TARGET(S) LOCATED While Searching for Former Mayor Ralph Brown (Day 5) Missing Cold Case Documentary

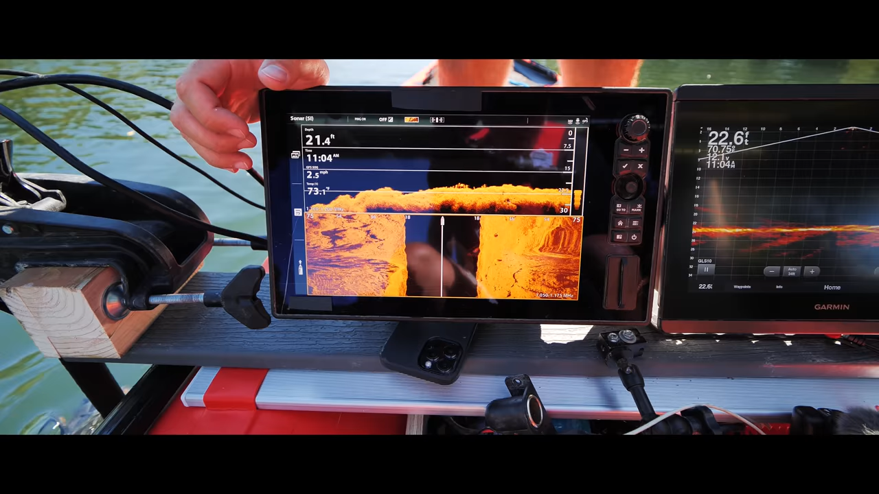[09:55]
On screen: depth 21.4 ft, water 73.1°F
I'm say that car looked older if it was a car.
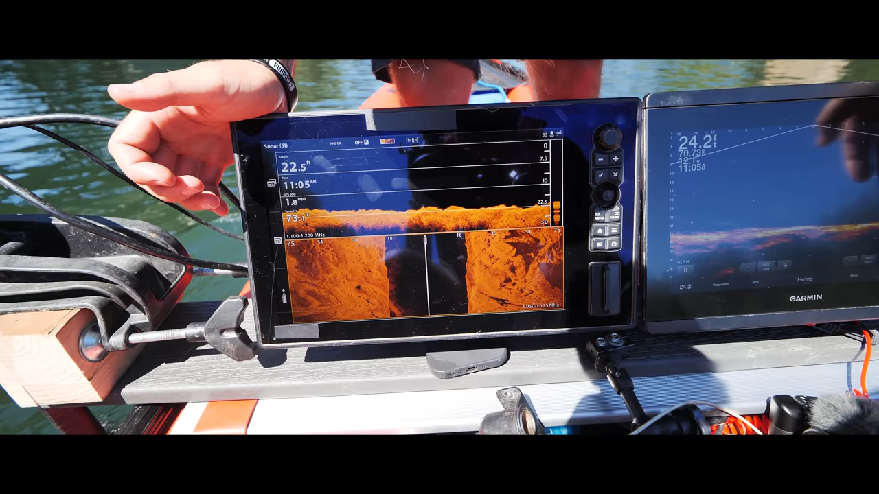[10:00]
Maybe?
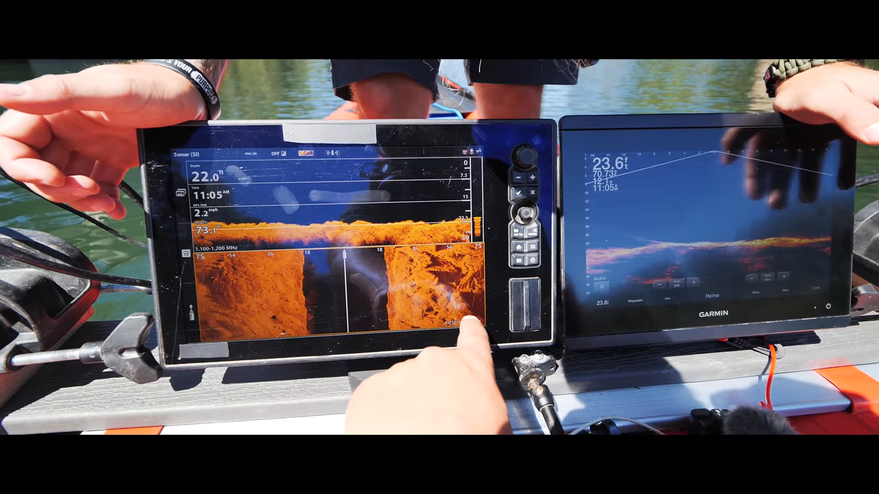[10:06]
On screen: speed 2.2 mph
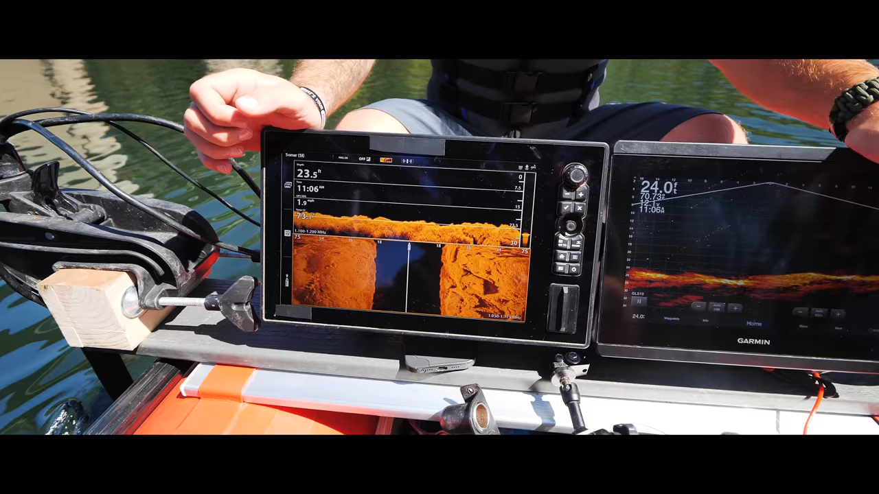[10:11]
Probably just shadows. It could be a shadow. It could be. You don't know until we hit it from different angles.
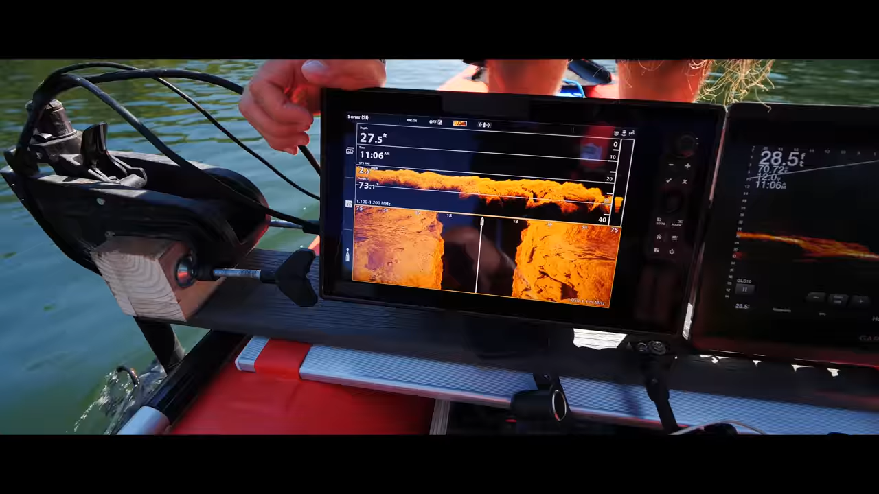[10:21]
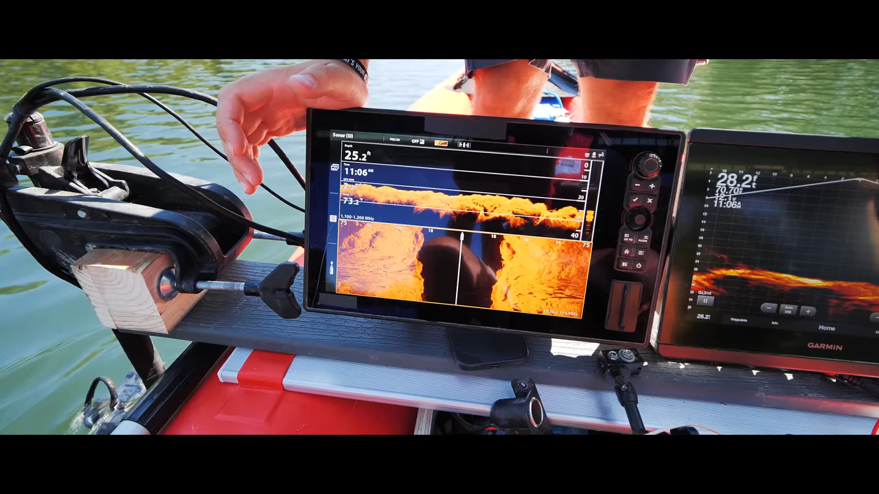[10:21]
I mean, when a car pops up, I mean, it's definitely a car. You know what a car looks like. Mm-hmm. When we were going across horizontally, yeah, perpendicular to the bridge there, definitely are parallel, I mean.
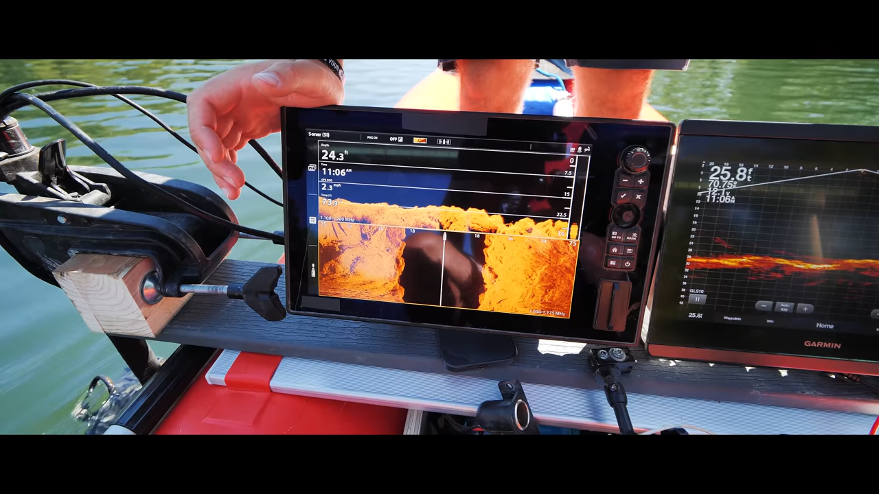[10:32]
Which is actually the worst way to scan, by the way. Scanning upstream and downstream is the best way. In fact, scanning upstream is always the best way to scan.
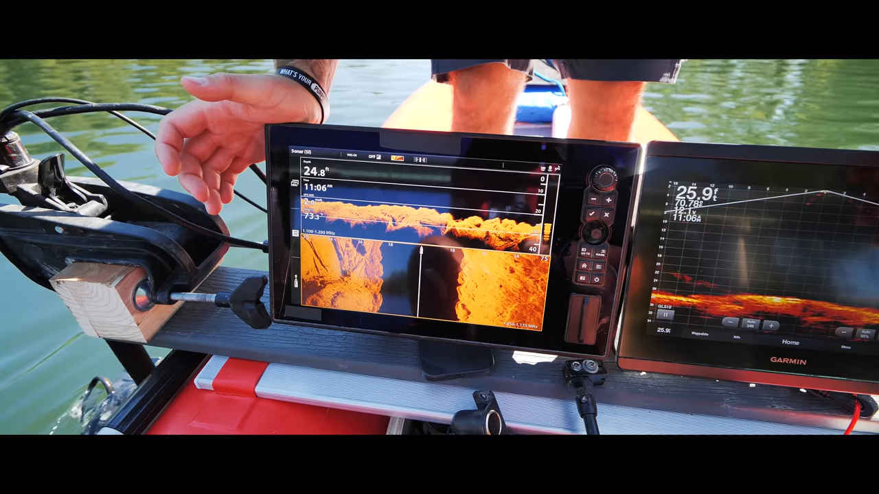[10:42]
Yeah, I mean, we're getting closer to that debris field now, so we can definitely tell that's a debris field. And that's just a ledge for the rocks there. Yeah.
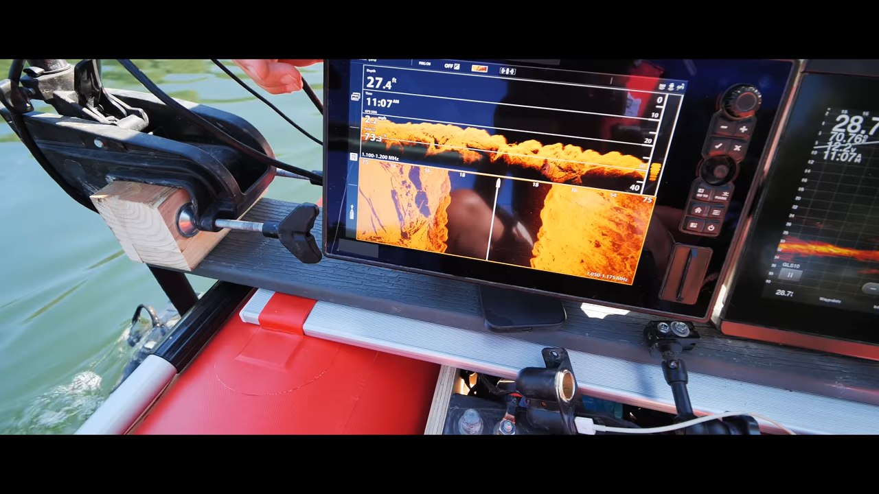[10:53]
So, I mean, everything's becoming a lot clearer now in this direction. And that's why we hit it at different angles, so we can roll it out.
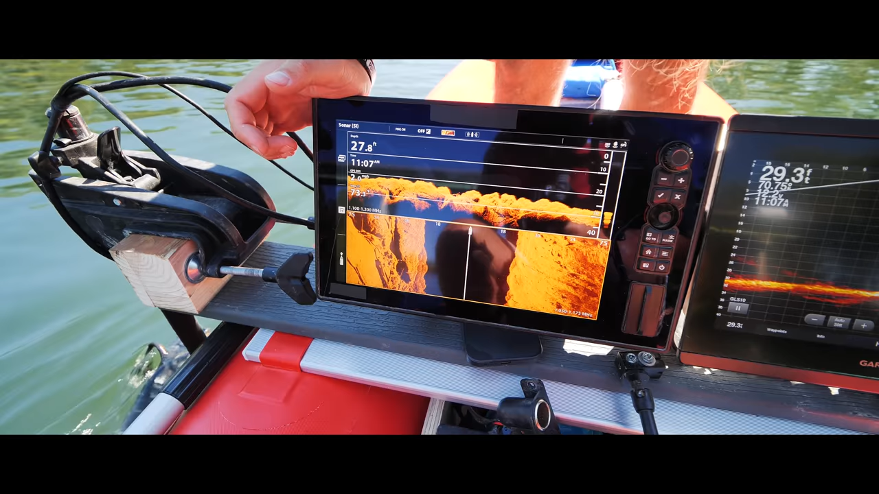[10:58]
We'll go over, we'll keep moving towards the center. Maybe we get the live scan over it, too. Yeah.
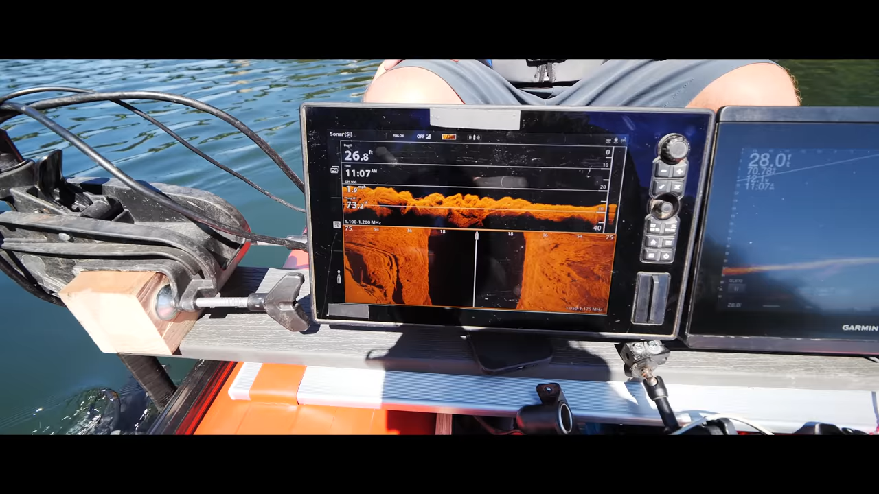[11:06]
On screen: depth 26.8 ft
That's a lot of what I like doing.
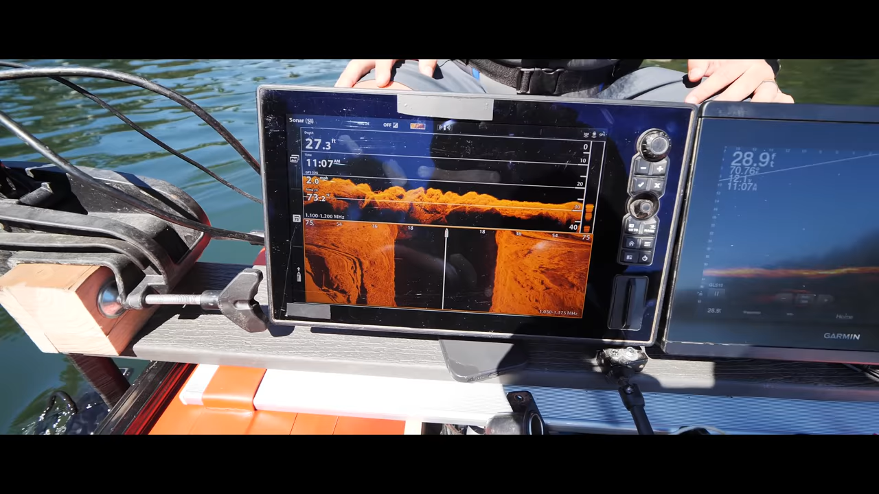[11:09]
When you get the image on the side scan and then pinpoint it and get right over the top of it with the live scan to just watch the way the cars just develop inside of the scans.
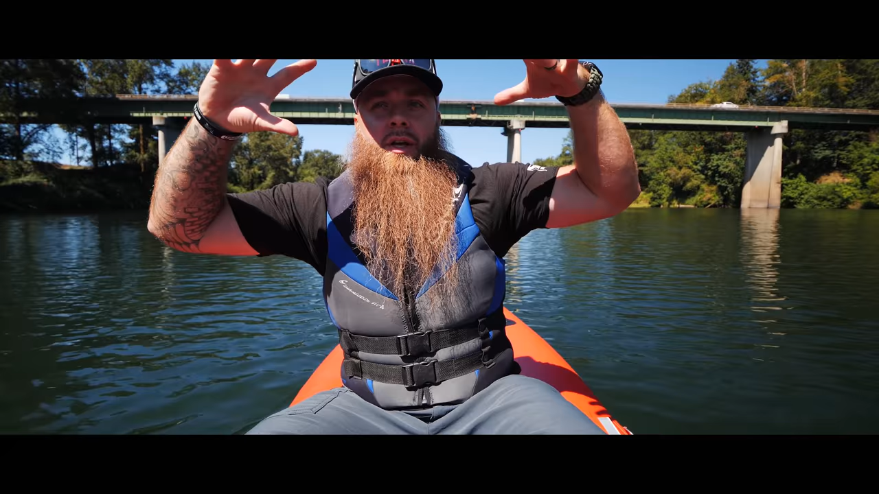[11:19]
It's pretty amazing. Oh, it's so clear. Yeah.
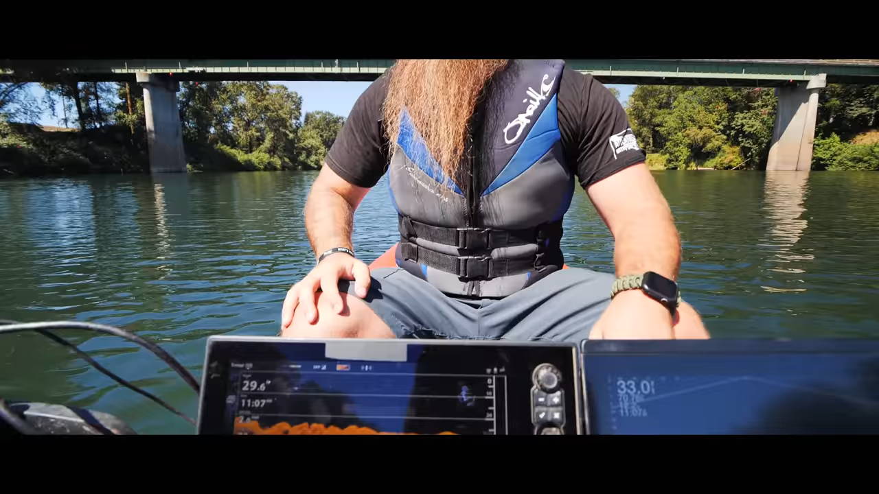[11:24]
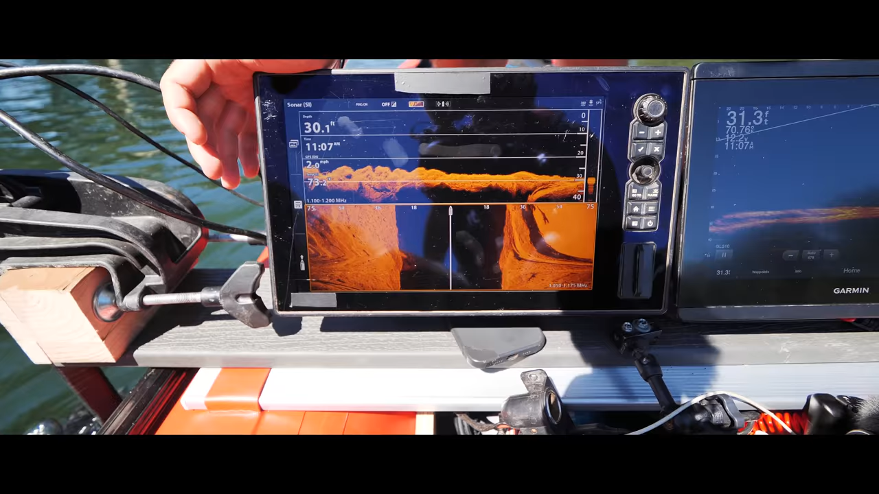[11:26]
Then you can see over here the sandy bottom of the river in the middle,
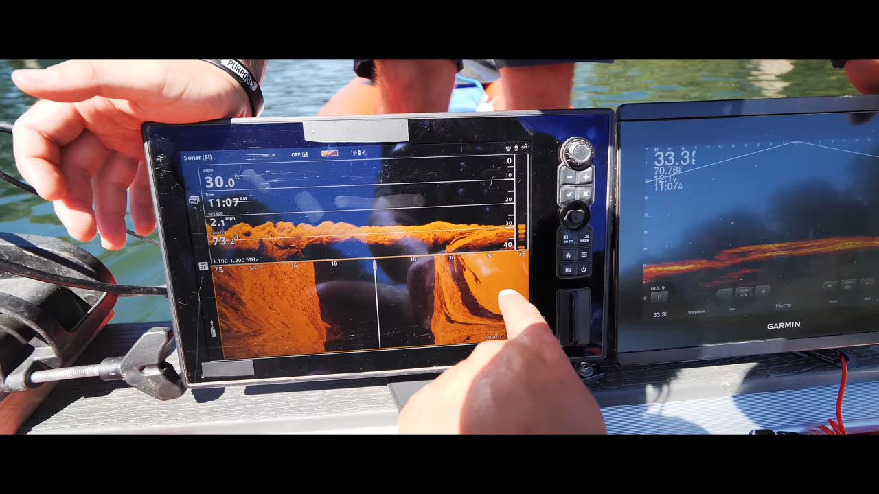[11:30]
and this over here is still like some of the dirt in the rock and the debris over here.
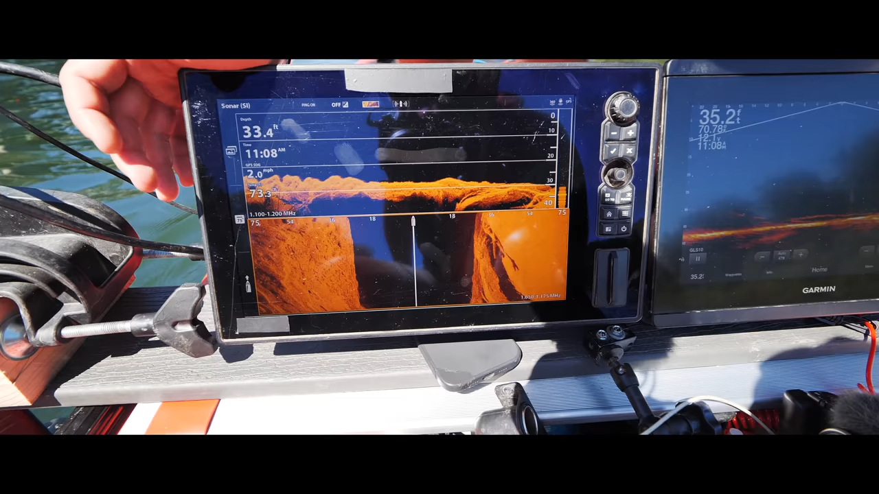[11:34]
On screen: speed 2.0 mph
But yeah, I mean, you can definitely tell that's a log there, and you can see it again on down imaging there.
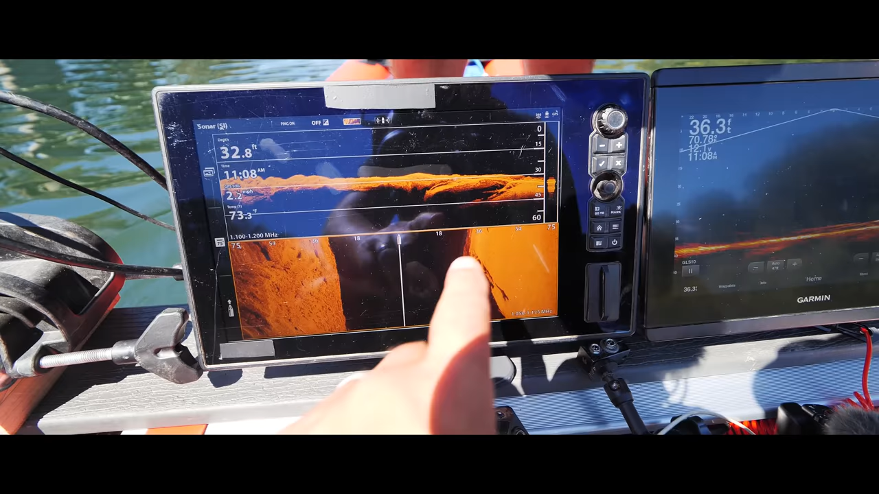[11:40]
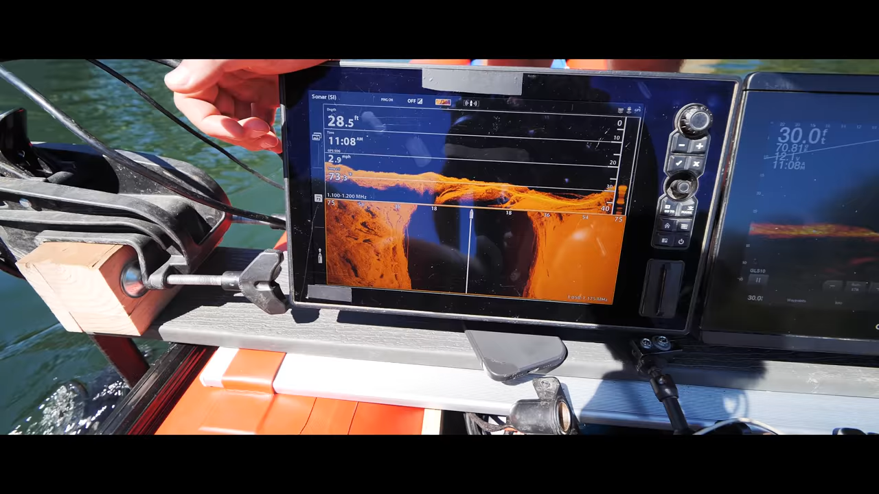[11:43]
On screen: speed 2.9 mph
All right, well, I'm confident in this one. It could have been the shadows from those logs. You know, it's definitely at this point it's definitely not a car.